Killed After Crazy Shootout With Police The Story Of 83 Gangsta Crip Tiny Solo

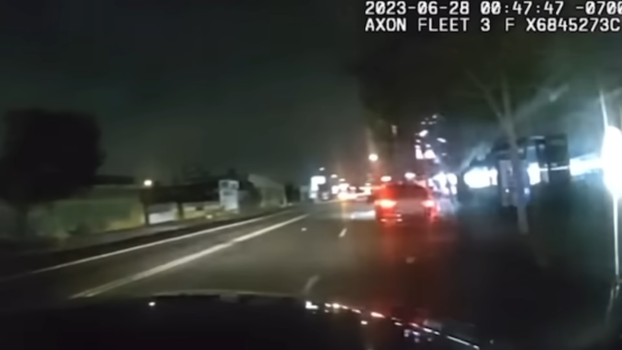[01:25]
Officers were conducting a traffic stop for a riot light violation in the area of Western Avenue and Florence Avenue in the A-Tray Gangster's turf. Officers pulled over a black 2006 Lexus in the parking lot of a jack-in-the-box.